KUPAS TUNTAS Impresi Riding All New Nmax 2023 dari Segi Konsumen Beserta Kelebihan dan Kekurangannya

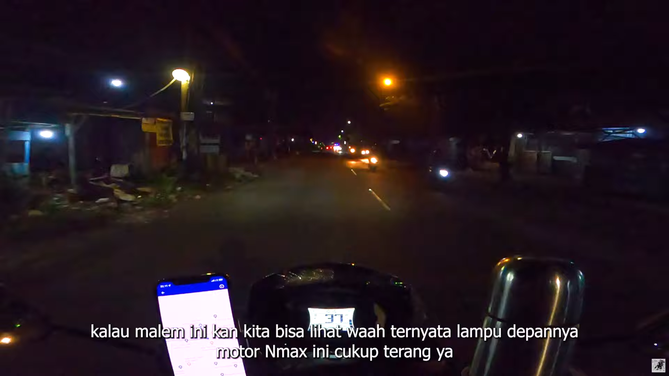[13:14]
ya Padahal ini Lampu dekat guys Kalau kita pencet lampu jauh Wah
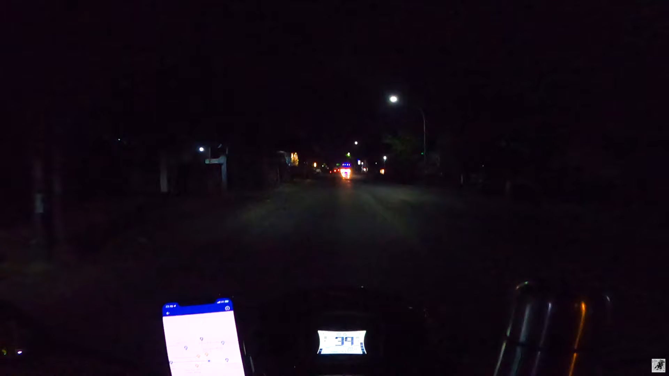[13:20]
Ya lampu jauhnya Bisa sampai sana tuh Jadi saya cukup kagum Dengan lampu depan Dari motor ini guys Ternyata terang juga ya
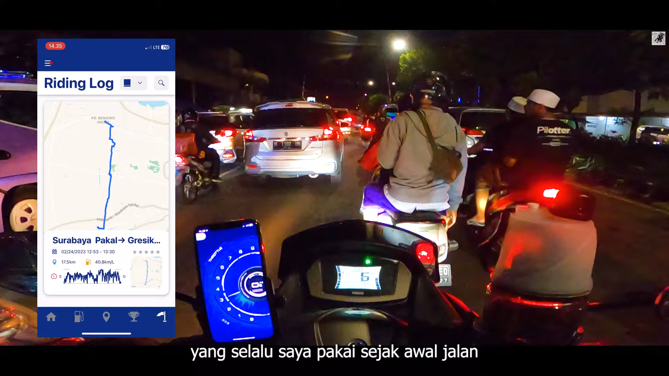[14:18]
selalu saya pakai Sejak awal jalan Dimulai dari rumah Menuju ke
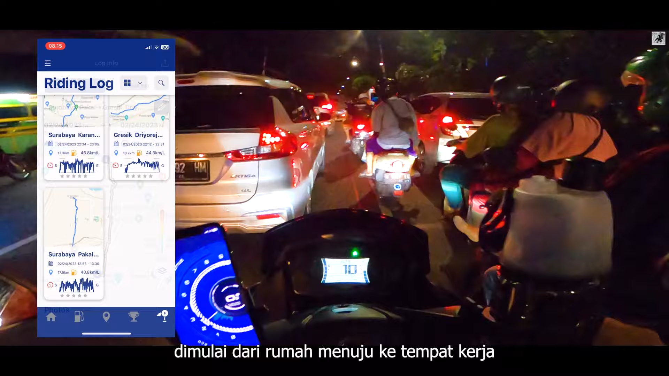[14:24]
tempat kerja Maupun dari tempat kerja Menuju ke Tengah kota Surabaya Hingga akhirnya Nanti akan kembali Pulang ke rumah Nah
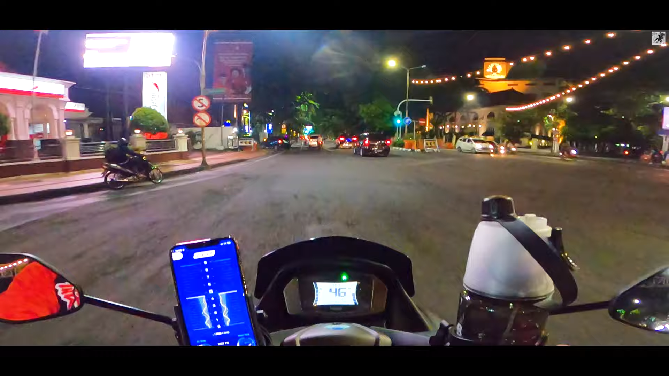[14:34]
Saya akan mulai dari rumah Menuju ke tempat kerja Dimana disini Terlihat
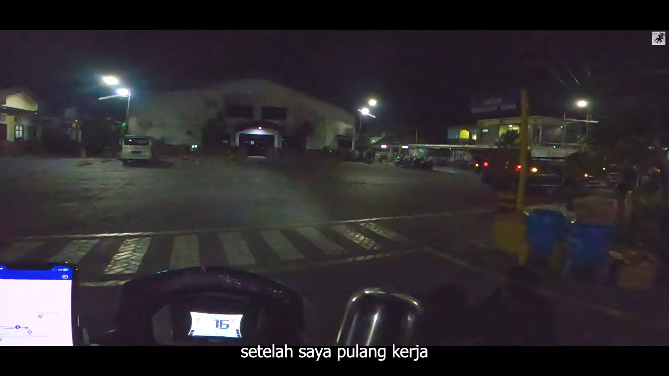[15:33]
Motor Kemudian Saya Kendarai Lagi Menuju Ke arah Tengah Kota Surabaya
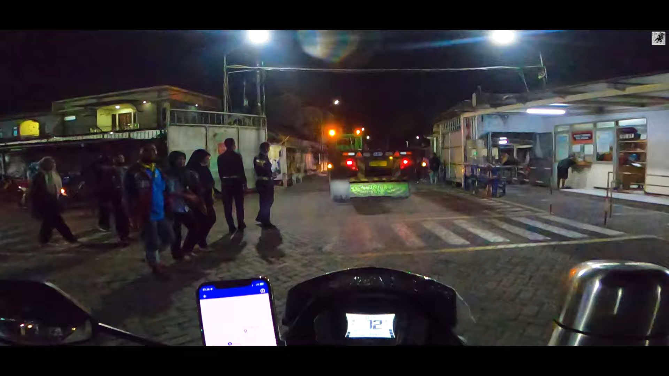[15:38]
Dimana Disini Saya Sempat Berhenti Untuk Mengisi BBM Agar Tangki
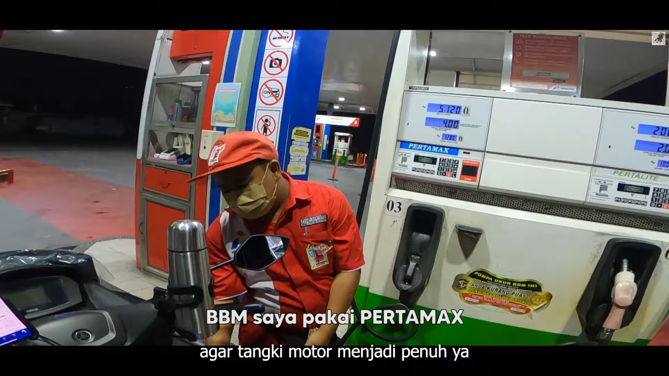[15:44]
Motor Menjadi Penuh Di Daerah Karangpilang Surabaya Terpantau
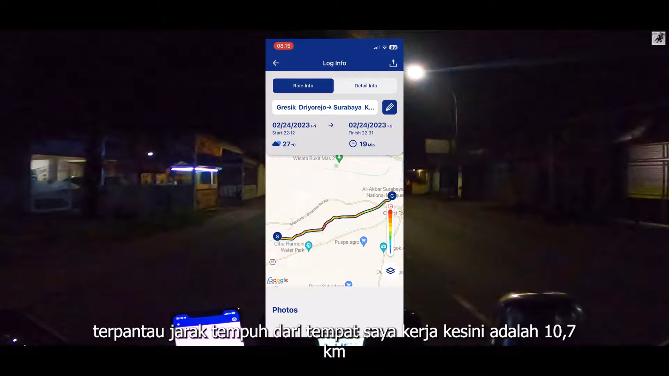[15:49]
Jarak Tempo Dari Tempat Saya Kerja Kesini Adalah 10,7 Kilometer